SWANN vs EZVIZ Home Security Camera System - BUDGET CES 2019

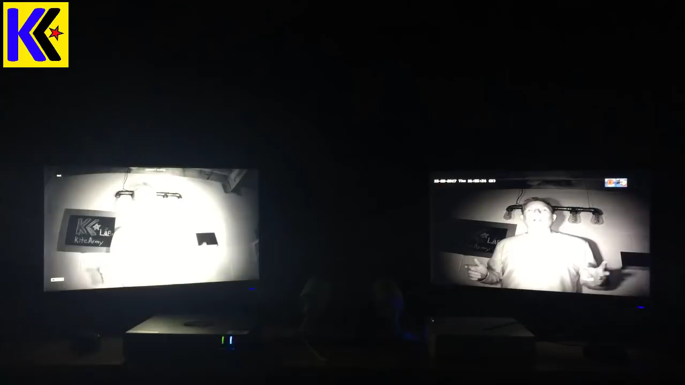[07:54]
to you about how these cameras perform in low light levels you've got the swan on that side